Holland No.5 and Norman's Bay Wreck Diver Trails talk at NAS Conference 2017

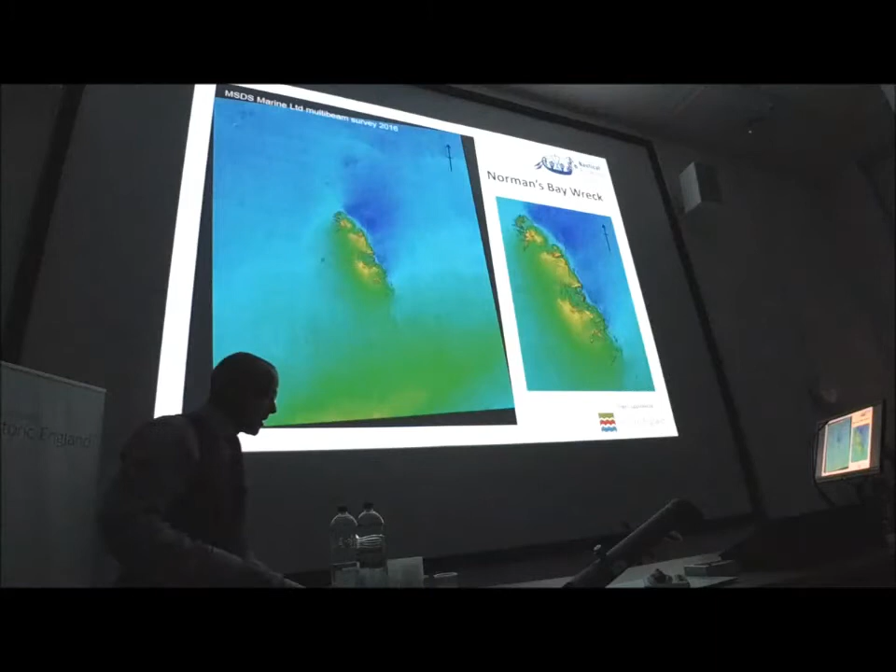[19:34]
The second dive of the day that we do is the Normans Bay Wreck. It's a very different experience, and this is the multi-beam sonar from 2016, again by MSDS Marine and Suede Services.
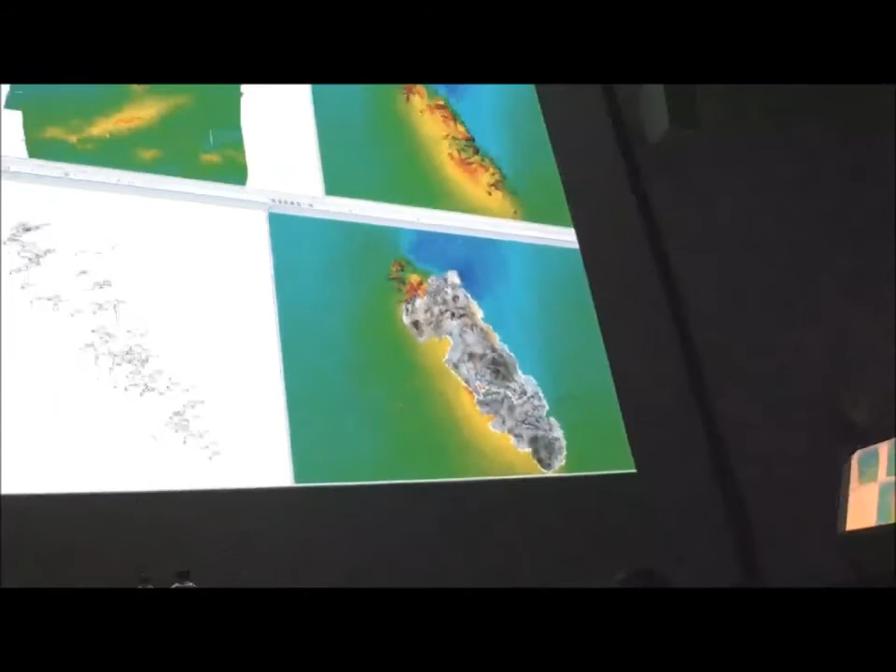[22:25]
We've incorporated or used Site Recorder. We've put all the data into Site Recorder to create a scale plan using the geo-referenced file of the multi-beam sonar.